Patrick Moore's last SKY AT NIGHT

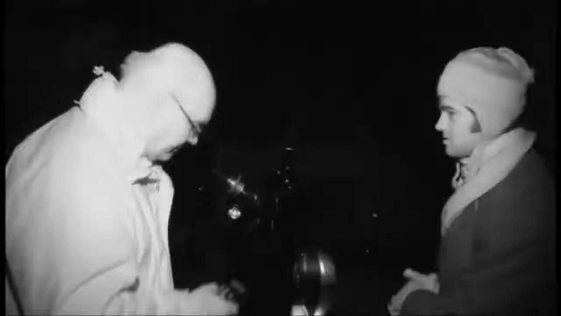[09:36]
I've come to give Derek a hand, and we've chosen Deneb in the constellation of Cygnus as our first bright star. Okay, we're nearly pointing up at Deneb, so yeah,
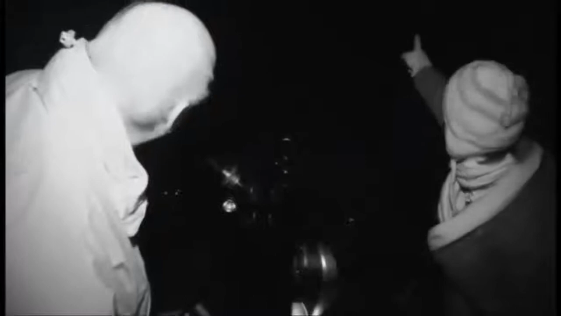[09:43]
if you point up towards Deneb up there in Cygnus, you can see a very bright star.